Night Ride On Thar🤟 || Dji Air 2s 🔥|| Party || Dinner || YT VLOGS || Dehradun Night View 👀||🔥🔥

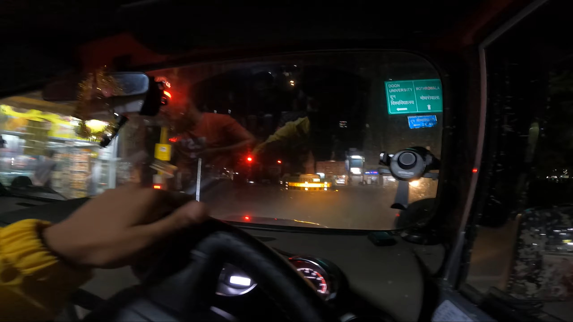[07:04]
कोटी चौक से आपको लेड़ लेना है वापिस के लिए नतरवाला चौक की साइट और यह र